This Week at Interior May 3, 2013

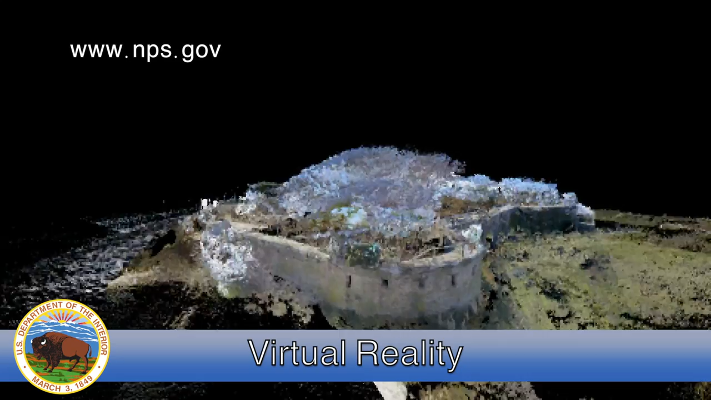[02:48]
on board a Civil War gunboat, or right through a space shuttle flight control room.
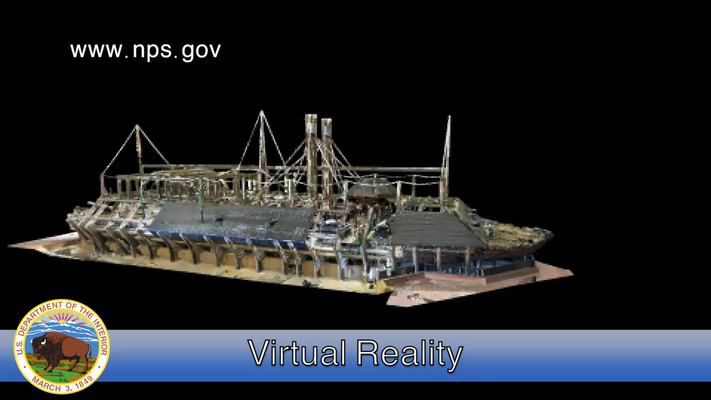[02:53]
Park Service Director John Jarvis says the half-dozen new videos make it possible for people to visit sites that just aren't open to the public in real life.